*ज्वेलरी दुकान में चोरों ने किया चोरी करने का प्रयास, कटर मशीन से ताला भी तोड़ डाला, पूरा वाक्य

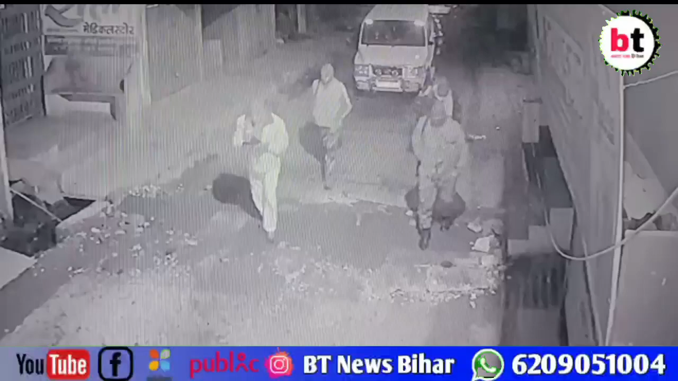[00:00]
भागलपूर में बढ़ते ठंड की शहर में चोरी और लूट पाट हत्याय जैसी घटनाएं भी बढ़ती जा रही हैं। कुछ दिन पहले ही मधुसुदन पूर्थाना छेत्र के अंतरगर्त करेला
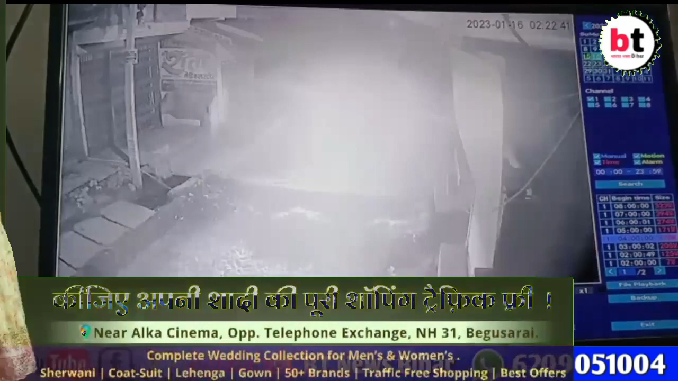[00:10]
चोकपर दक्षन बिहार ग्राविण बैंक में आपराथियों ने बैंक लूटने का प्रियास किया और
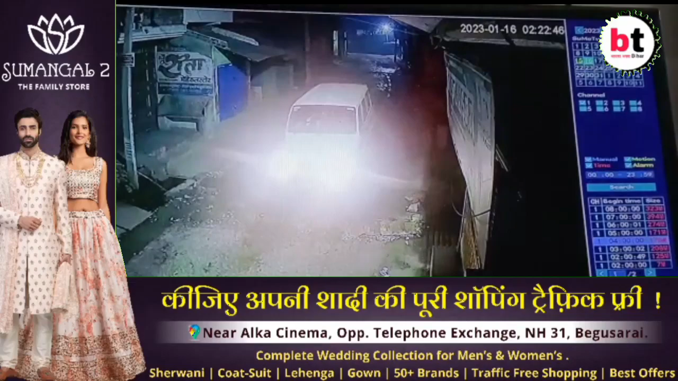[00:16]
भी ती रात जूरी की दुकान लूटने का भी प्रियास किया ताजा मामला मधुसुदन
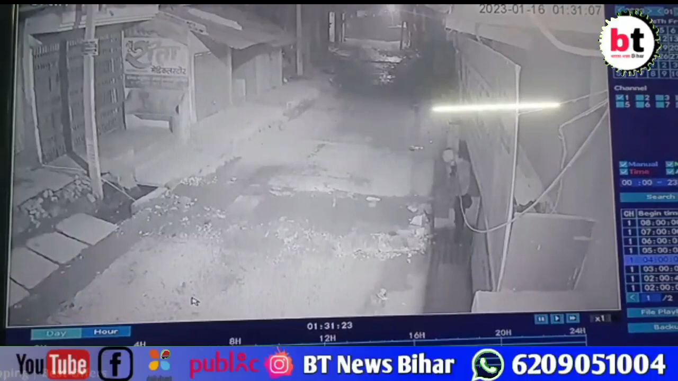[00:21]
पूर्� के पंजाब नेशनल बैंक के पास का है आधी रात बीतने के बाद चोरों ने कटर मशीन से जोलरी के दुकान का पहला ताला तोड़ दिया उसके बाद जैसे ही दूसरा ताला तोड़ने की कोशिश की वो कर ही रहा था कि
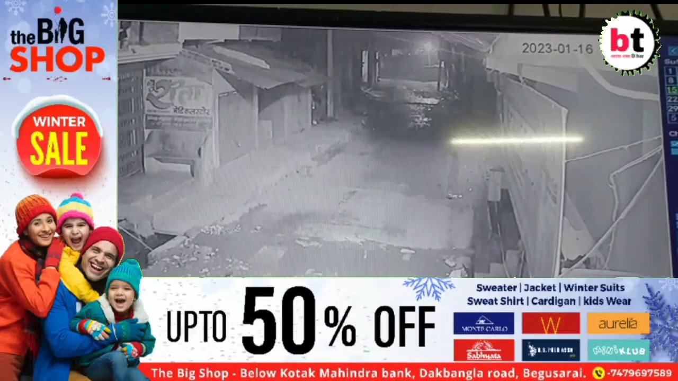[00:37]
लोग जग गए तब ही चोर वहां से फरार हो गया फिर